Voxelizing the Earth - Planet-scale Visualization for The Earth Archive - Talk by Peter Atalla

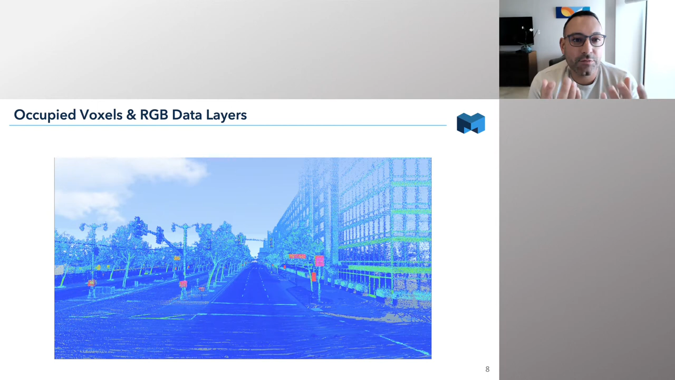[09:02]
But on the surface of the voxels, you can put additional data layers. So for example, in cities, we very often use camera data. So we're putting the RGB values, the colors essentially on the voxels. So now you start to have something that looks more realistic to a human.
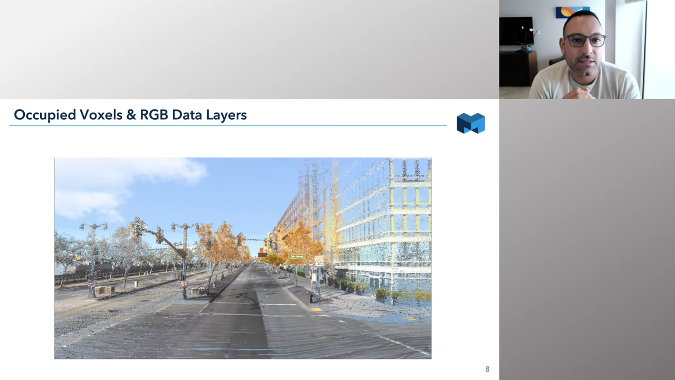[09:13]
But we can go beyond that. So unlike points or meshes, there's some really cool features really of the voxels.
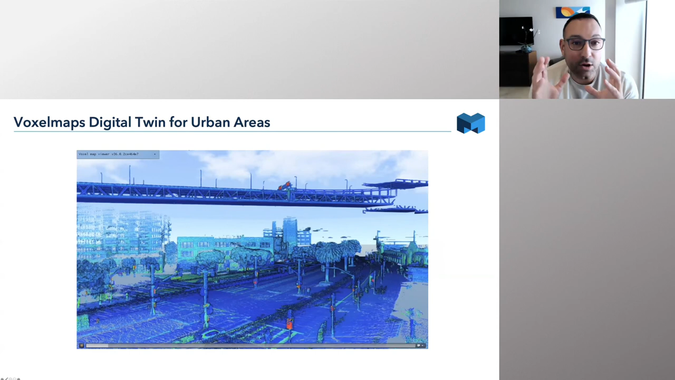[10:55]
This is occupancy status alone. This is downtown San Francisco in Baccadero.
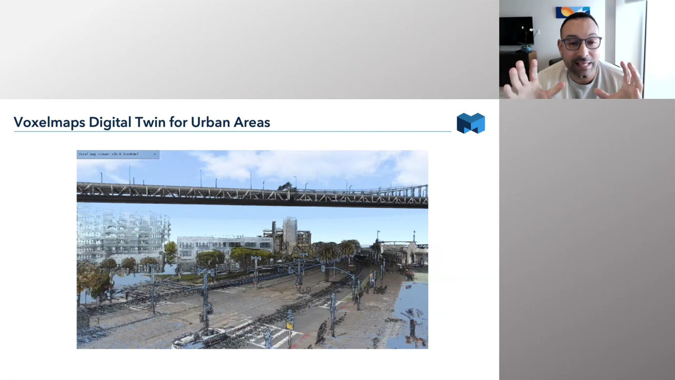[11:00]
This is with the camera surface data layered over the voxels. And then the colors that you now see here, this is actually the AI identifying the different features that it's interested in and then classifying them. So these different colors that have appeared is the classification of the AI. And then automatically from that, we have the vectorization, which gives us a lot of flexibility in the data. Which means we can now play around with the data. If we want to remove features, they're gone. We can focus just on the features of the environment,
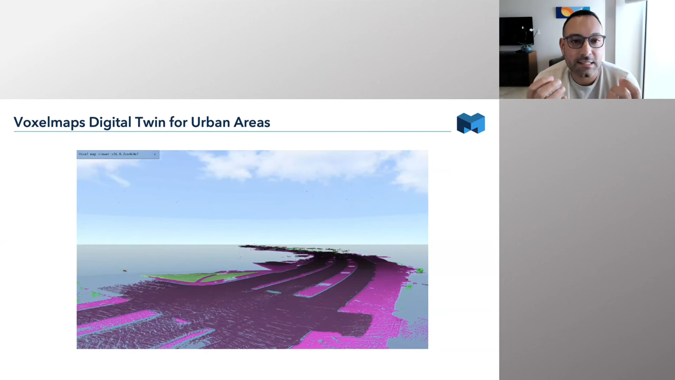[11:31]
whether that's city or landscape that we're interested in, or put them back. It gives us a tremendously powerful way
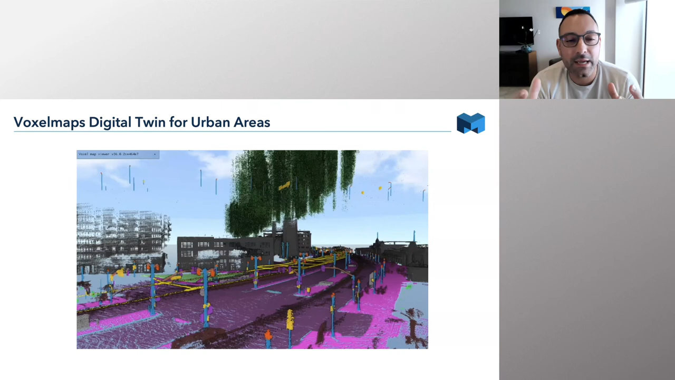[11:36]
to look at this data and manipulate this data in real time, to analyze this in real time,
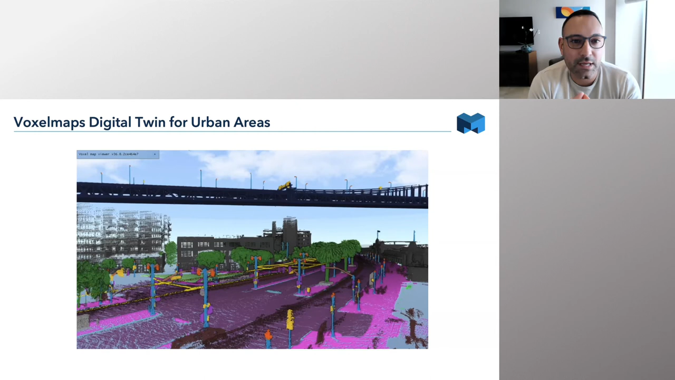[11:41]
versus going back to point clouds and doing processing, which takes a long time to do that. So that's all great. I mean, that's for cities. But, you know, what are we doing for the Earth Archive?
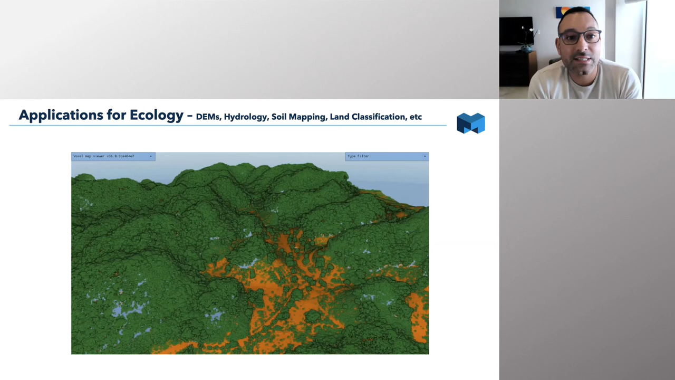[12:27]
That gives us the ground plane. Clearly, it's not complete.
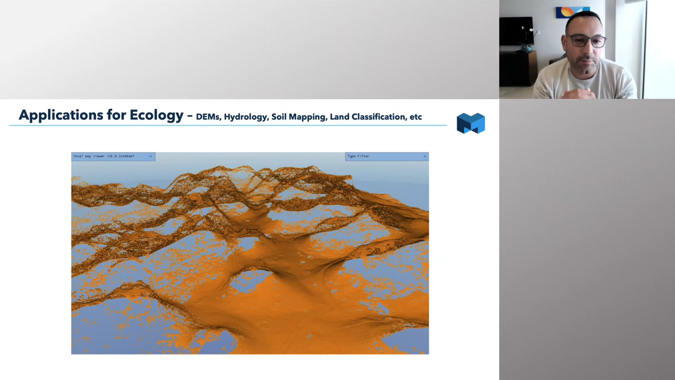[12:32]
So we reconstruct that in voxels. We can convert that to a mesh if that's beneficial. And so this really helps with things like digital elevation models, you know, hydrology, soil mapping, other forms of land classification.
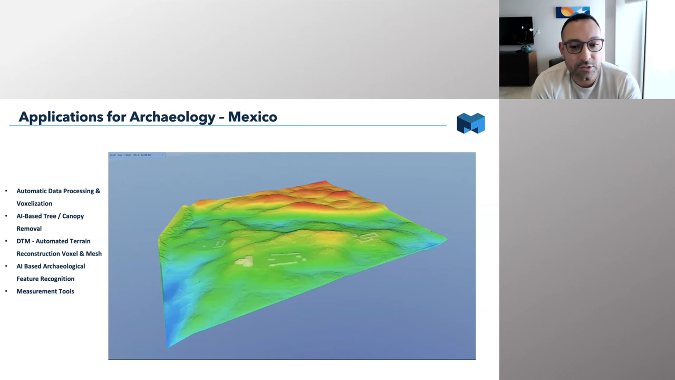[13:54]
And then what we've done here is we've actually trained AI to try and recognize features which we don't think are natural, which may hint that they might be archaeological. So these objects that have just appeared have been put there automatically. By no means is it perfect yet. It's very much in the very early stages of doing this kind of thing.